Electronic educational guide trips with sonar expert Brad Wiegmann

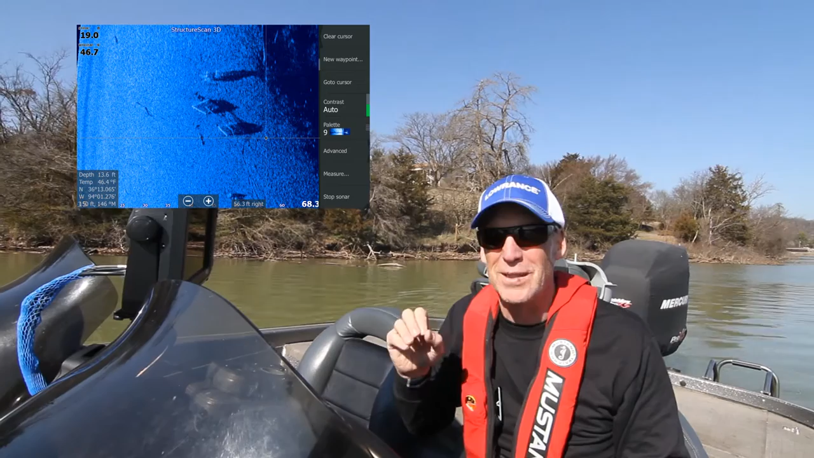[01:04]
Now Chirp is an interesting deal. And a lot of even the lower priced affordable Lowrance units or other units have Chirp.
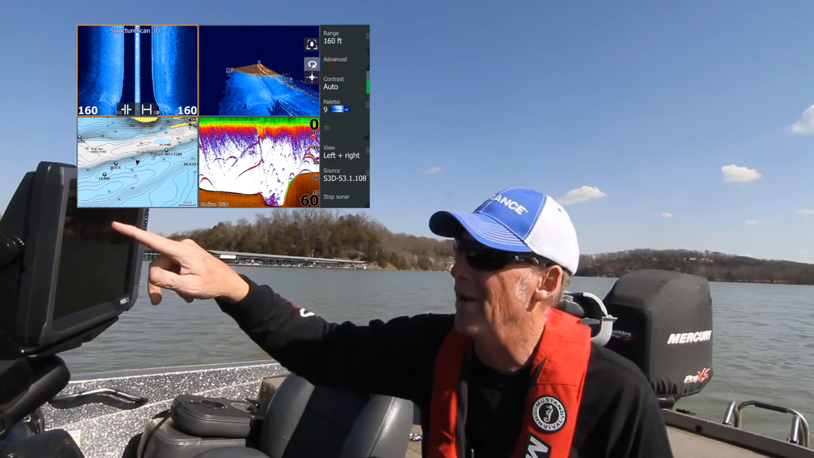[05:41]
So we're learning how to use our graph along with having way points that we can find the stuff. And then also to, in this case, I have it on medium chirp. We have 3D structure scan on and then we also have down scan on. So what we're doing is we're looking at everything. We're trying to find it and we're looking at how that relates,